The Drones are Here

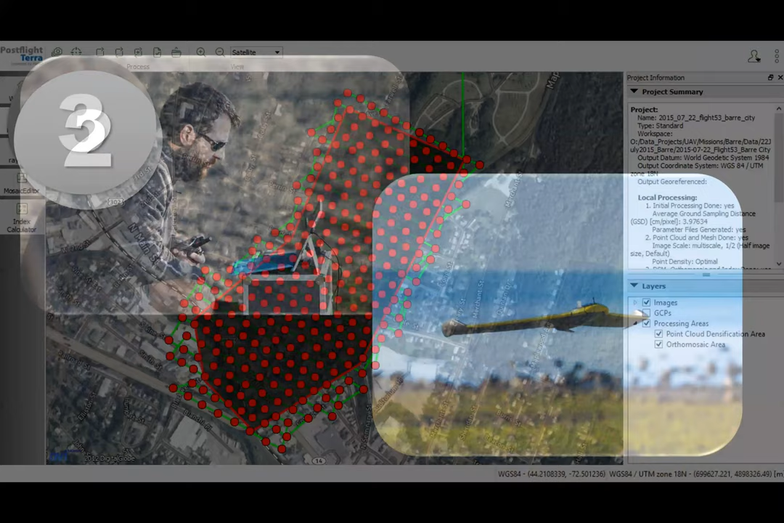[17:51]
So, you know, the technology behind this and of course is really the digital photogrammetry. So here's an area that we've flown.
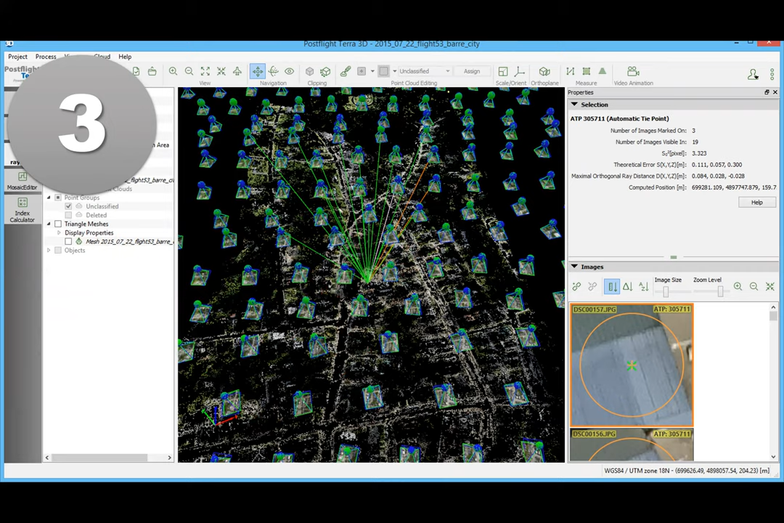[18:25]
maybe even 80 percent overlap to generate a 3D model. So we may have dozens of photos contributing to a single location.
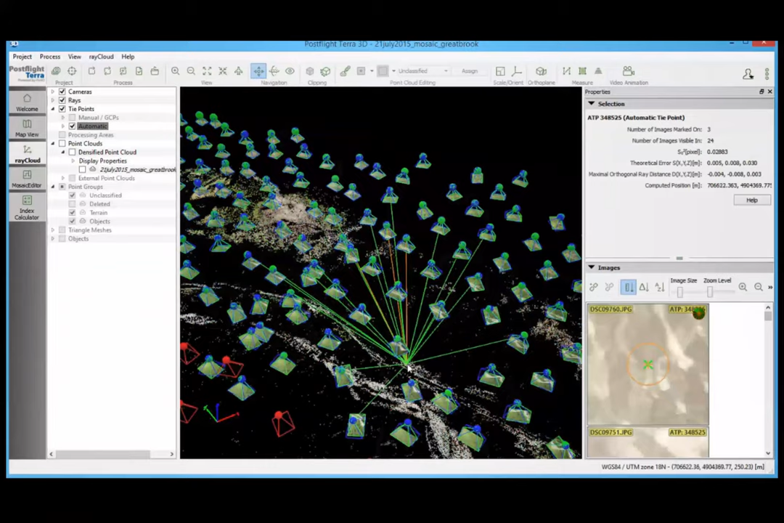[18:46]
But here we're using a digital photogrammetry software package clicking on the ground there. And so you can see all the photos that are contributing information to that particular location. So in terms of how we fly, probably not the most efficient because we're acquiring so much overlap for a given location.
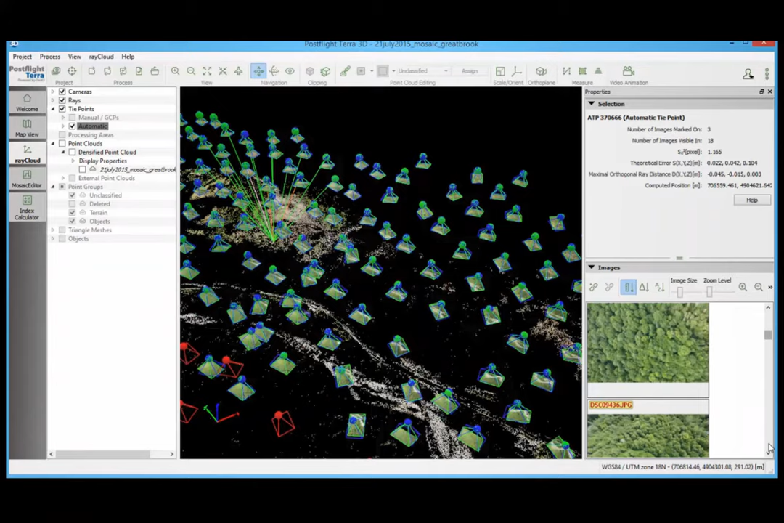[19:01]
But this is really unnecessary in high resolution digital photogrammetry in order to get the 3D models that you need to remove distortion and all that kind of stuff. We're just so excited that there's smart people in mathematics and computer science that figure out all this stuff so we can just press buttons and analyze data. And so we can get out, you know, everything from digital ortho mosaics to 3D point clouds that in
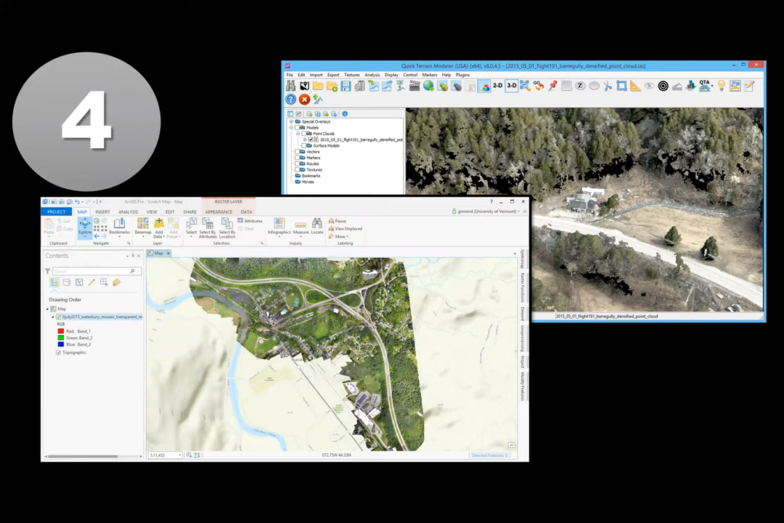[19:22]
some cases can be even better than lidar under the correct conditions.
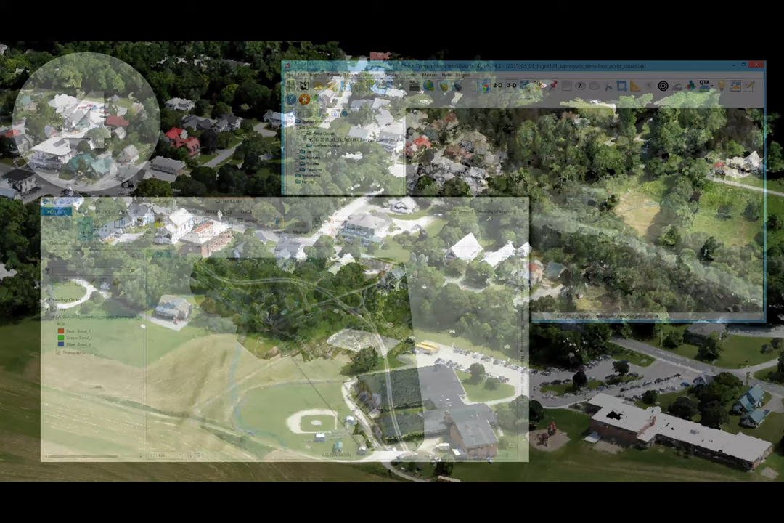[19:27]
And so I'd like to walk you through some of the data examples here. This is not an oblique photo. This is a 3D point cloud that we use for a community planning project.
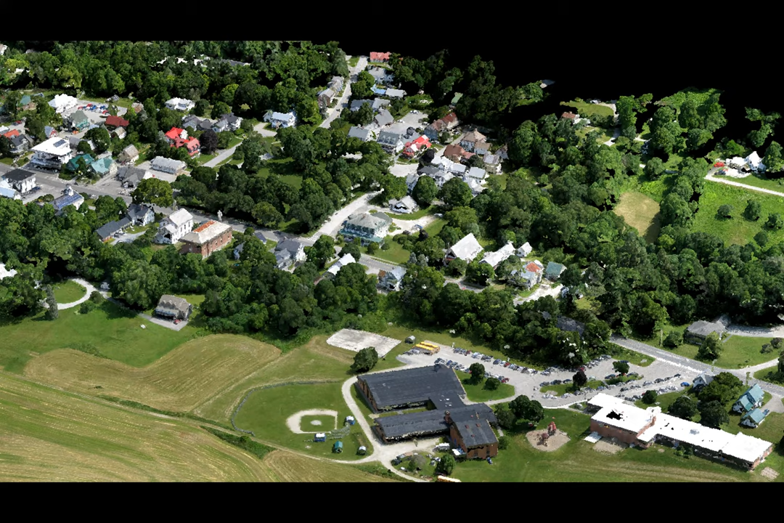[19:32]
Here's just that swiveled around and shot from another location. So the point cloud here is colorized.
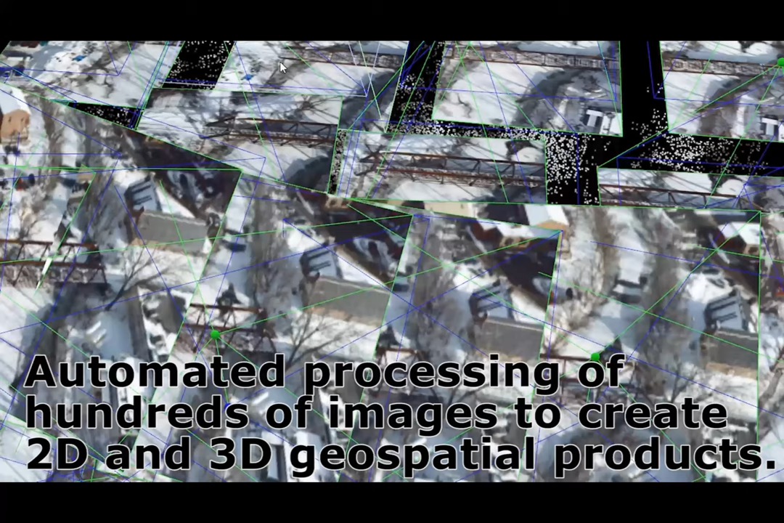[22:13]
So in this, in this particular instance, we've got any location on the ground, probably 20 to 30 photos contributing to that.
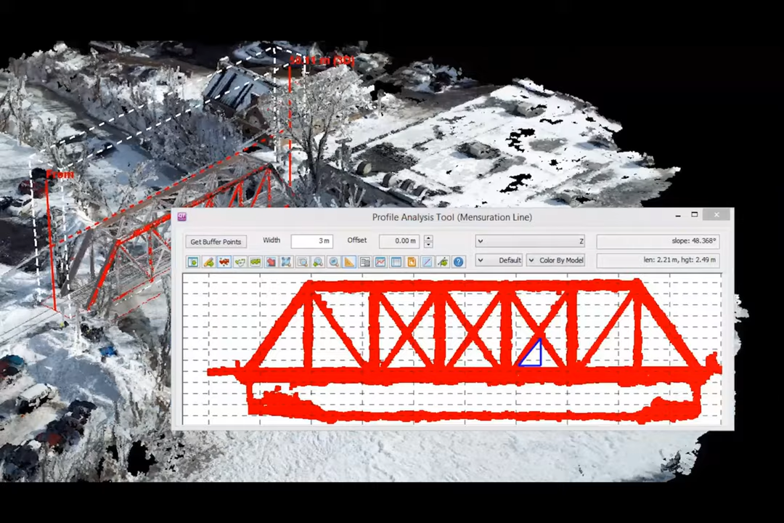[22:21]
Okay, so about a 10 minute flight in order to produce this type of data, but pretty valuable.
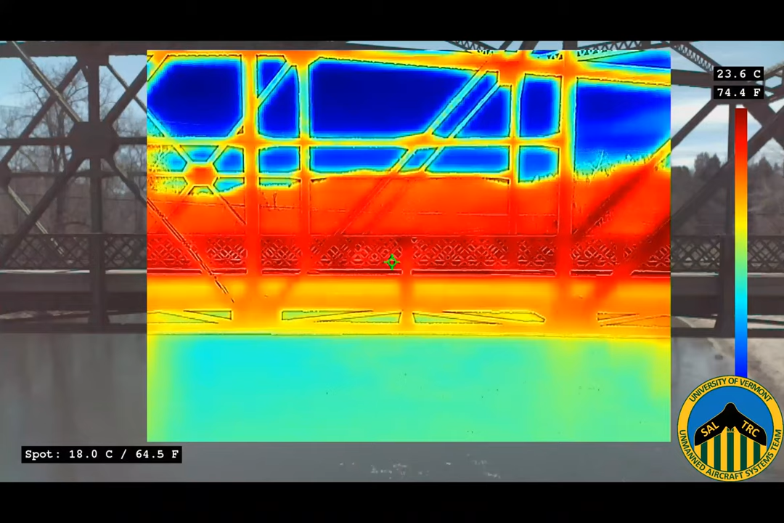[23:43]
That's just a headway into saying that this is just a thermal camera mounted on that. This is completely uninteresting thermal imagery here, but those sensors are integrated as well onto that drone.
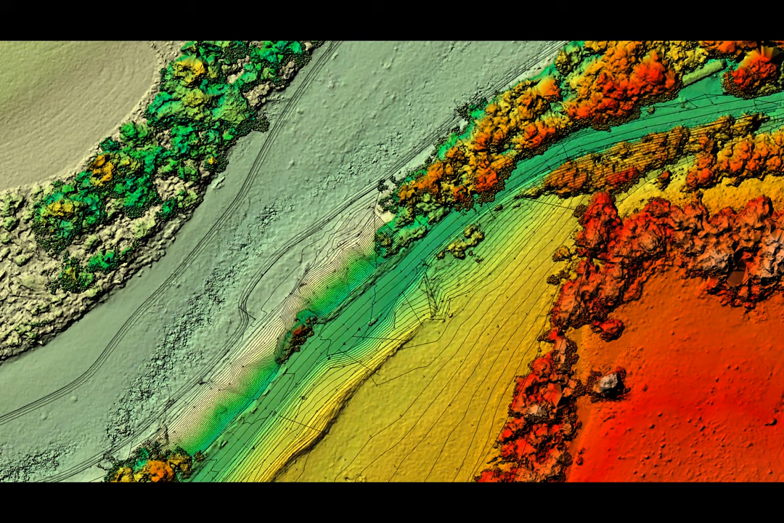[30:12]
This is where the important construction is happening. The contours for all these other cases, we can just do provide that from drones. It's not absolutely as crucial that we spend days for a surveyor doing, laying out all that work. This is with Evan Fitzgerald doing a stream restoration project.